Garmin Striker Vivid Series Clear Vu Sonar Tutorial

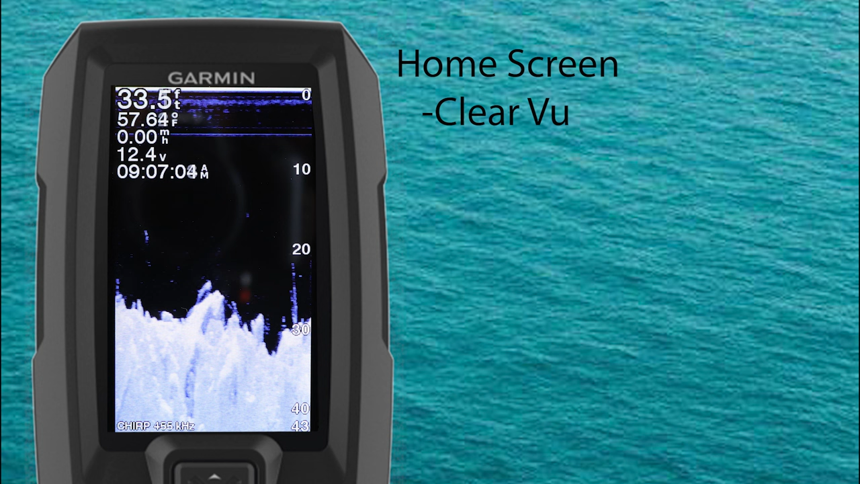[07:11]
On screen: depth 33.5 ft
Now press the menu key. With the Striker Vivid Clearview menu we have the option to adjust the range, brightness, contrast, zoom, overlay numbers, or enter the sonar setup menu.
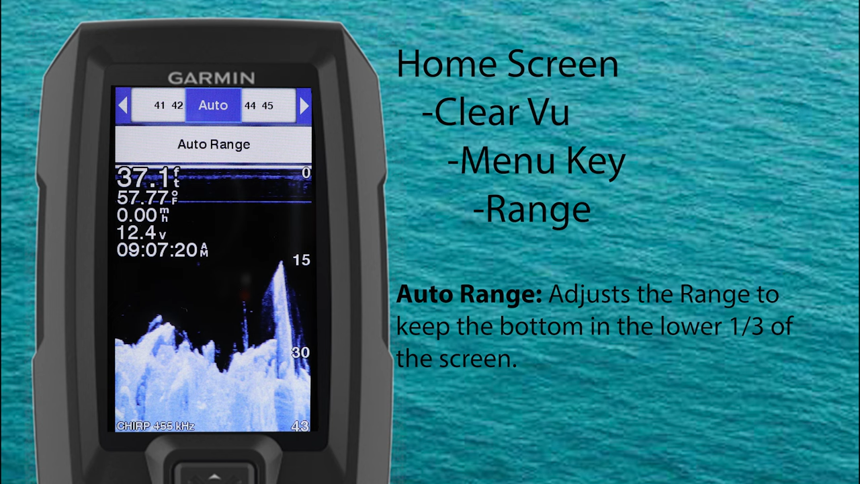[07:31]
On screen: depth 37.1 ft, water 57.77°F
Automatic ranging keeps the bottom within the lower third of the sonar screen and can be useful for tracking the bottom where there's slow or moderate terrain changes. Or you can also adjust the range manually. Now let's select brightness.
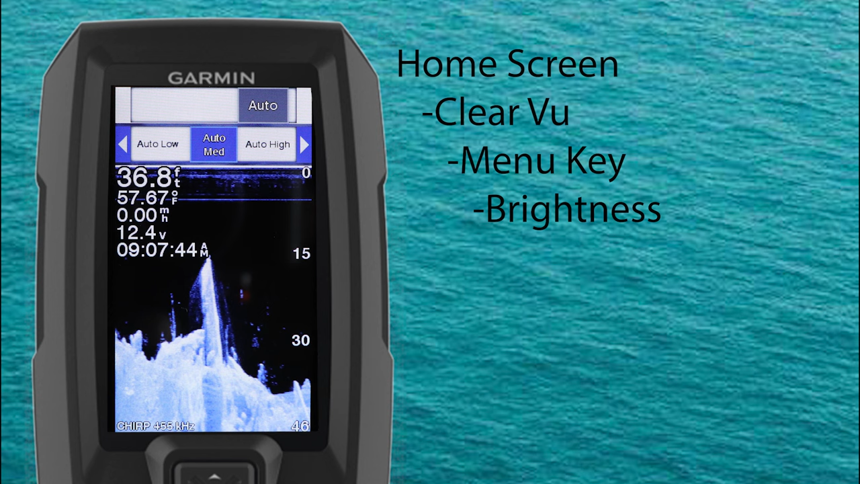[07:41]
On screen: depth 36.8 ft, water 57.67°F
You can adjust the brightness of the Clearview screen with three auto presets. Auto low, auto medium, or auto high. You can also control the brightness manually as well.
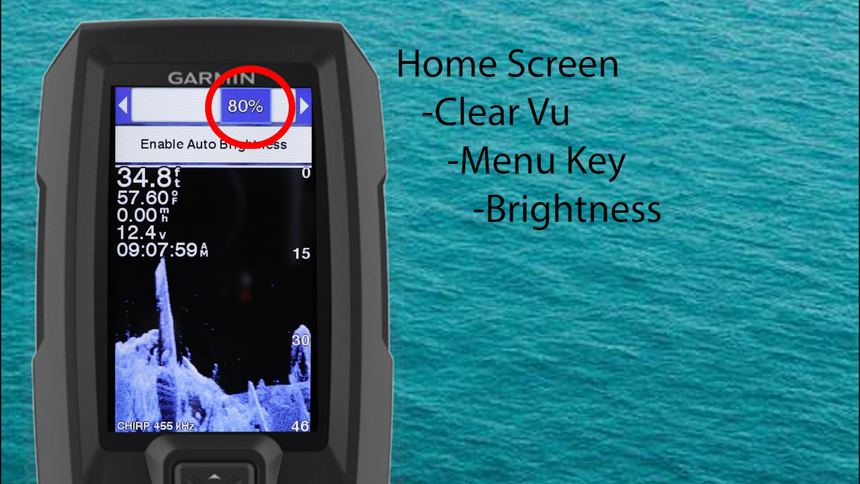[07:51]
On screen: depth 34.8 ft, water 57.60°F
However for me I find auto medium to be a good general starting point. Now let's look at contrast. The default contrast setting is 50% but in my opinion of all the settings for Clearview
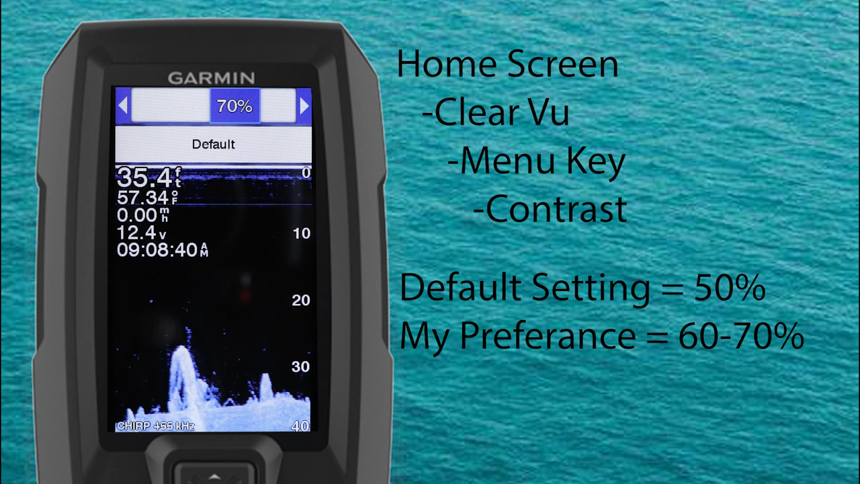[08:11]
On screen: depth 35.4 ft, water 57.34°F
the contrast can have the biggest effect on whether you're going to see or not see your Fisher structure. Personally I prefer running my contrast at about 60 to 70% manually and adjust from there based on lighting conditions. Now let's select zoom.
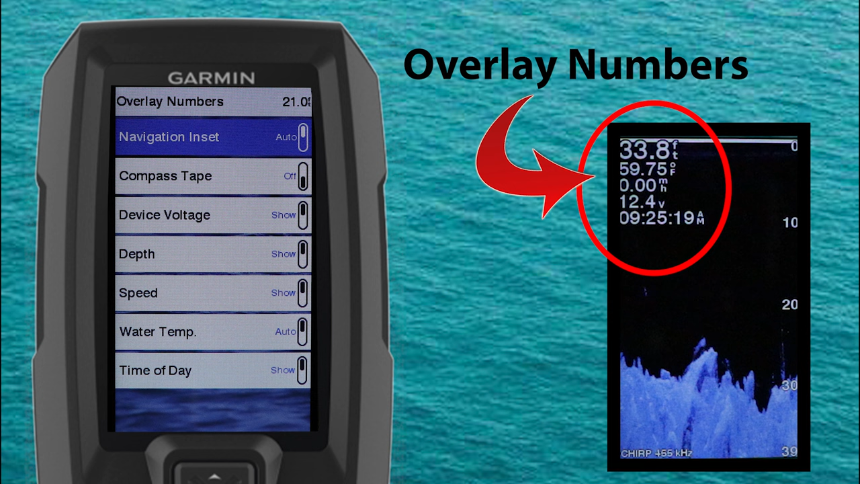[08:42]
On screen: depth 33.8 ft, water 59.75°F
Along with the navigational insert or the compass tape if you want those visible as well. Now let's select sonar setup.
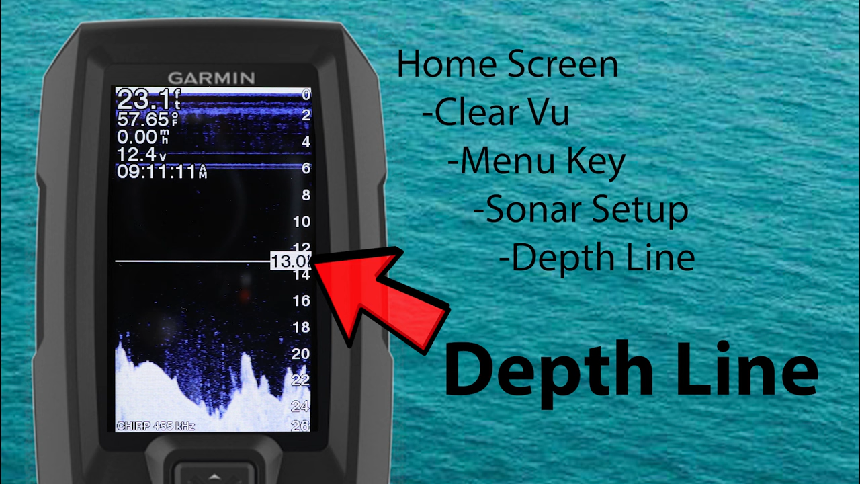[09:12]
On screen: depth 23.1 ft
The depth line is an adjustable horizontal line on the sonar screen that you can adjust up or down by using the keypad and the corresponding depth of that line is indicated on the right side of the screen. Next is scroll speed. This is where you can adjust the scroll speed of how fast your screen moves from right to left on the Clearview sonar screen.
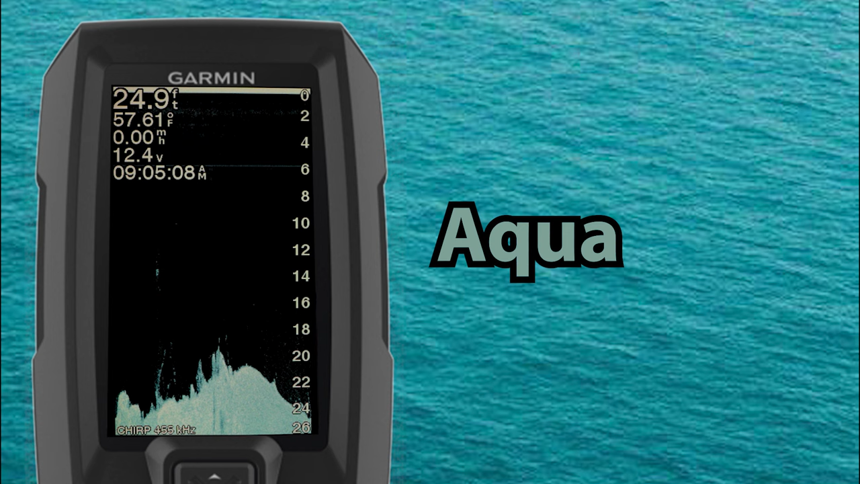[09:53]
On screen: depth 24.9 ft, water 57.61°F, speed 0.00 mph
Since we're on the topic of color, let's talk briefly about my favorite color schemes. In general, I like to use a color scheme that has a blue or amber tone to it, such as ice blue or amber. I prefer these two colors because when adjusted properly, it seems like the details of fish are highlighted a little bit better and tend to stand out more. I tend to use the amber in lower light conditions and the ice blue in brighter conditions. Now you'll have to see what color you prefer and remember no matter what color you choose,
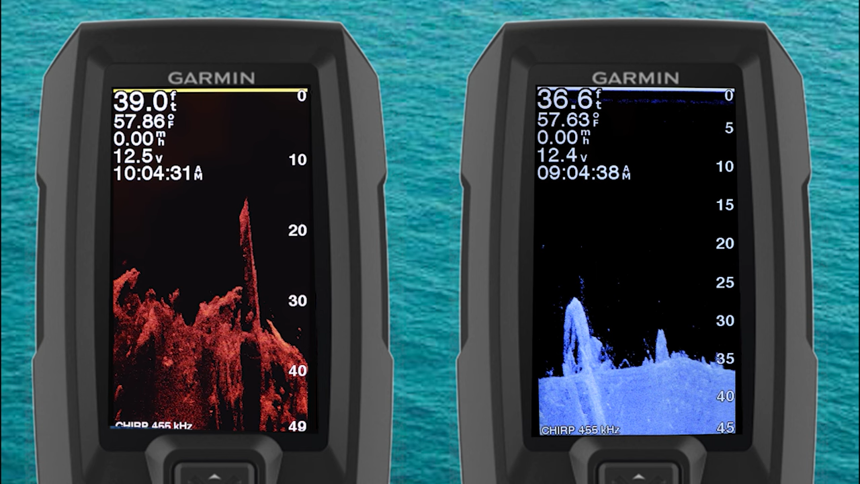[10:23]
contrast and brightness must be adjusted properly for the images to be optimal. Now we'll select the option to adjust our noise reject settings. Here we can adjust our interference, surface noise, and TVG or time variable gain.
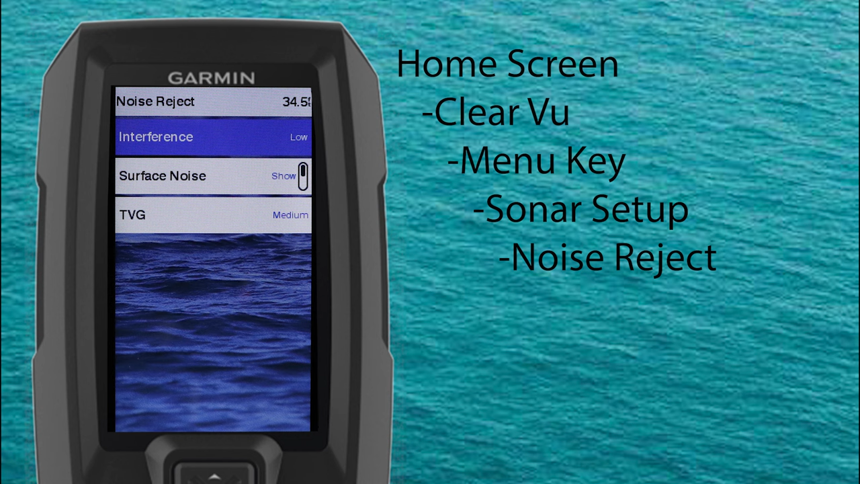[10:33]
Let's start with interference. This setting adjusts the sensitivity to reduce the effects of interference from nearby sources of noise. When you adjust the interference settings from off through low, medium, and high, noise is gradually removed.
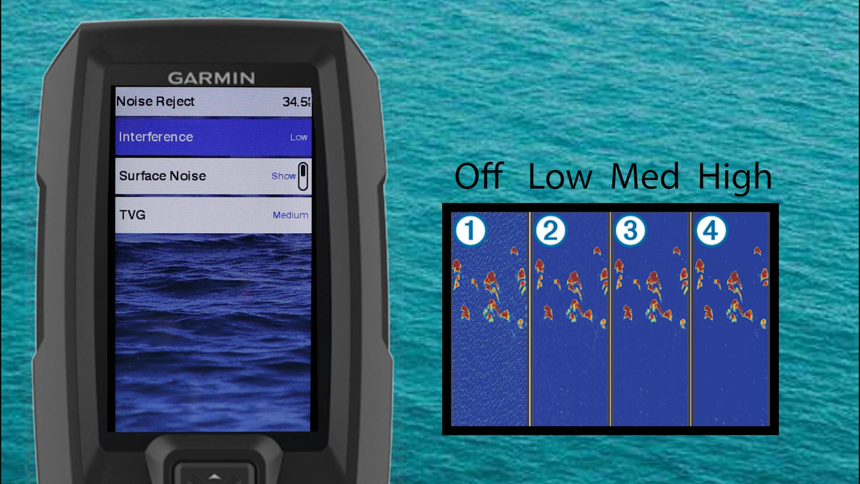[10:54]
You should use the lowest interference setting that achieves the desired improvement for removing interference from the screen. Now let's look at surface noise. Surface noise is caused by the interference between your transducer and water. You can hide that surface noise to help reduce the clutter on your screen.
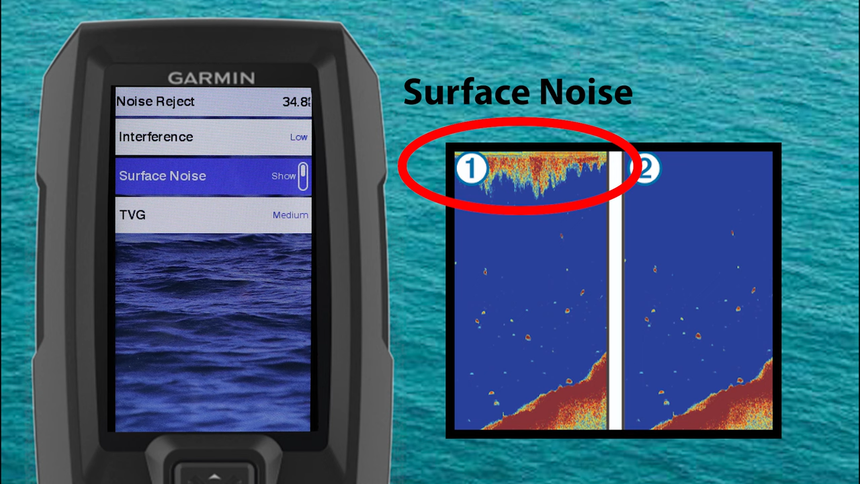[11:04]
TVG or time variable gain. This also is used to help reduce clutter and noise around the surface. However, this control is best used for situations when you want to control and suppress the clutter or noise near the water surface, but it also allows for the display of targets near the surface that would otherwise be hidden or masked by adjusting your surface noise.
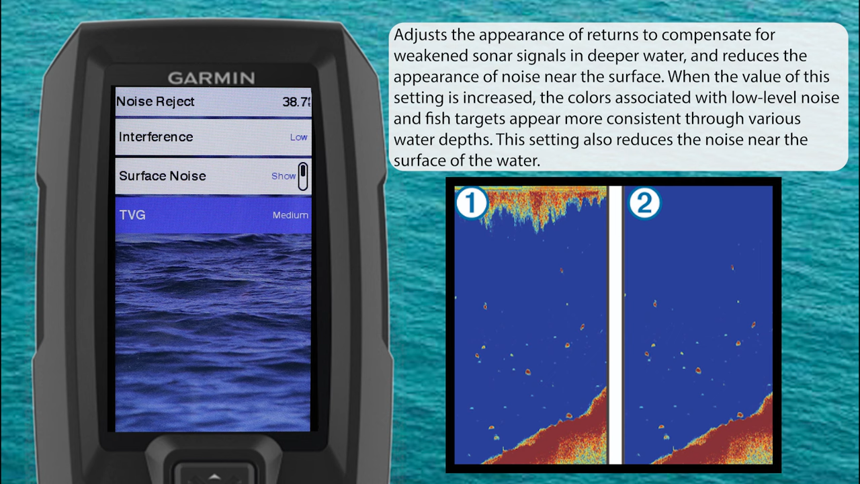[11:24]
Our last selection is restore sonar defaults.
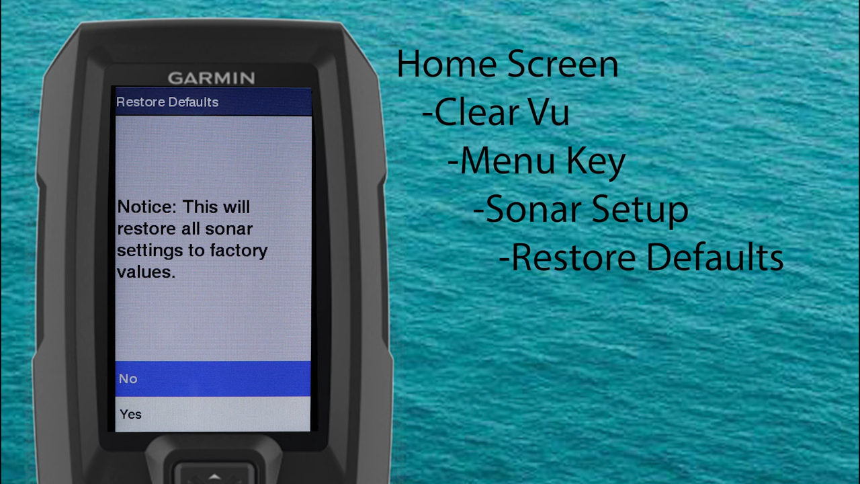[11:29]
Like the name implies, this is going to restore your sonar to factory default settings. Now that we know how Clearview Sonar works, its advantages and disadvantages, and how to navigate the Clearview menu features on the Garmin Striker Vivid, let's move on to some side-by-side comparisons and break down some sonar images. We're going to start right away with this image of some structure.
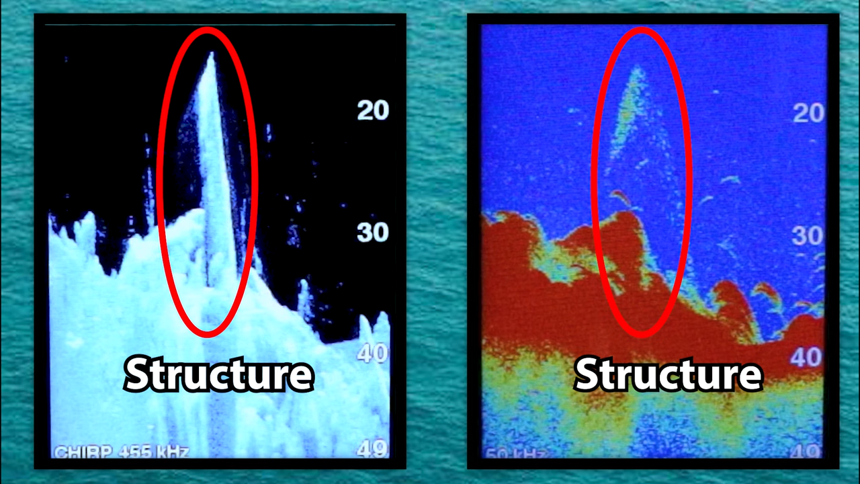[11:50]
First, I want to point out the obvious. This large piece of structure does show on both screens, but if you notice, the structure is a lot clearer when looking at the Clearview Sonar. Using traditional sonar only, this structure could be missed due to the weaker return trailing off at the far edge. Now looking at both these screens, I can see that fish are present around the structure, but the Clearview does give me the advantage of breaking those fish returns out a little bit more from the surrounding structure a little bit better. Look here, I can distinctly see three fish on the Clearview Sonar screen.
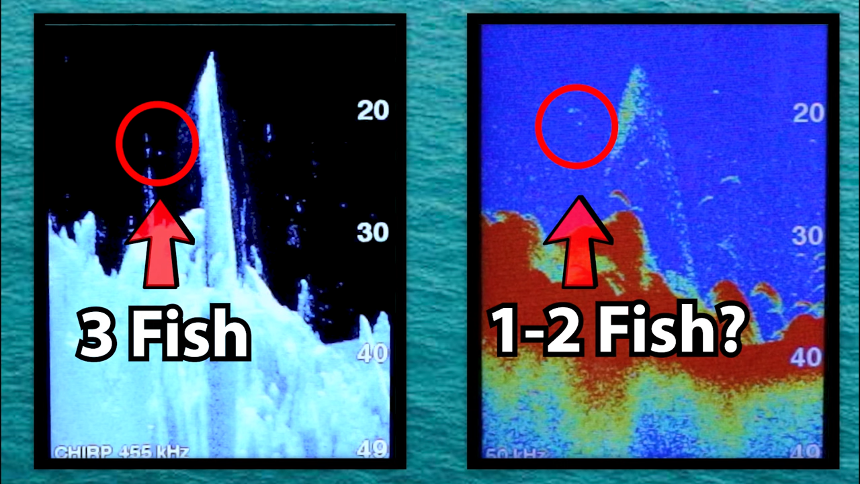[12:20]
While looking at the traditional screen, you could see one, possibly two.
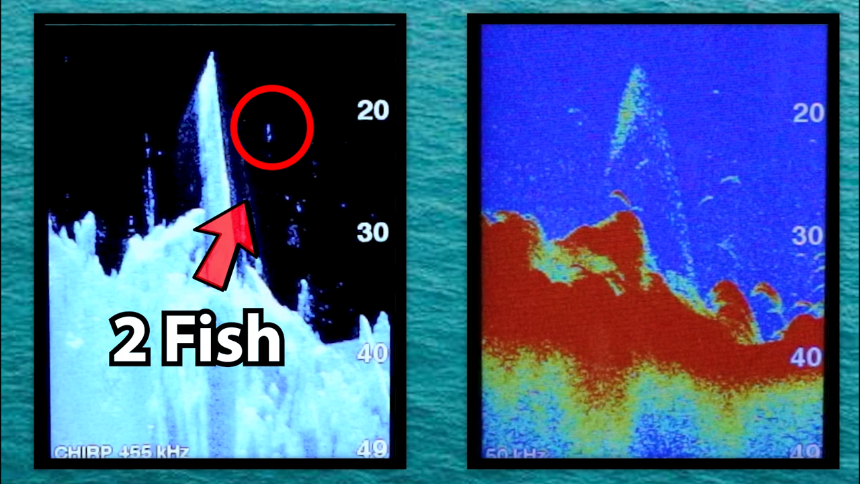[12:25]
Here's another example where I see two distinct fish on the Clearview, but it only looks like one on traditional sonar. Now before we move on to more images, I want to point out this bait cluster right on the structure that you can see on the Clearview Sonar screen. That same bait cluster is almost invisible on the traditional sonar.